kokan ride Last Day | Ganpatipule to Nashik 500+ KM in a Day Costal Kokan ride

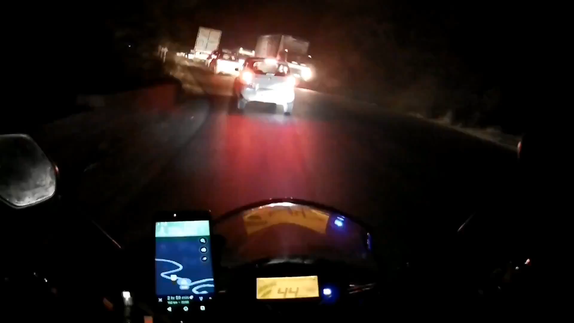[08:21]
क्योंकि आक्स लाइट के बिना कुछ दिखते ही नहीं क्योंकि एक स्पॉट है चोटा सा अपना स्पॉट लाइट देखो दिख रहा है क्या आपको
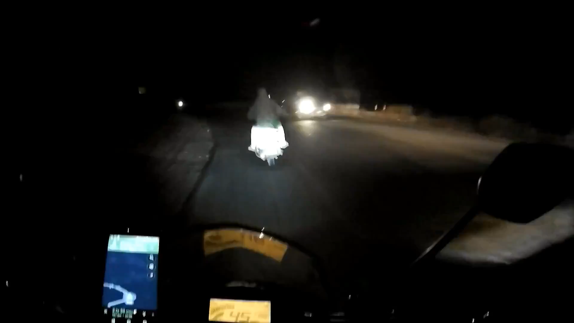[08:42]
अभी और 150 किलोमेटर बागी है
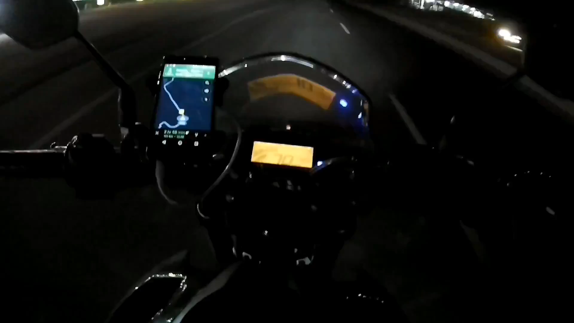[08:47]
मैप में दिखा रहा है कि 2 आर 58 मिनिट्स और
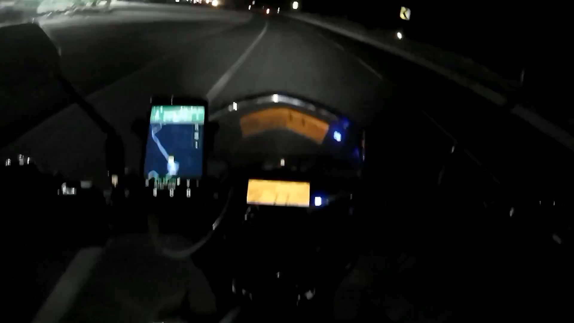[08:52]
161 किलोमेटर दिखा रहा है और यह पोलेन रोड भी चाल हुआ पर लाइट कुछ अच्छा नहीं तो इसी मैं तुदा देरे-देरे ही चाला जाओ तो गाइज क्विक अपडेट अभी टाइम हो गया है
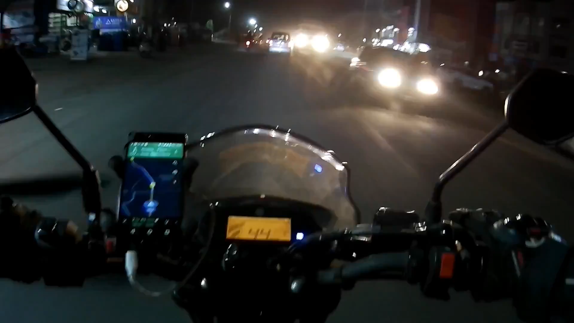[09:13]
साड़े साथ और मैं हूँ मंचर में और खुशी की बात यह है कि मेरे 1000 किलोमेटर कंप्लीट हो गए अभी मतलब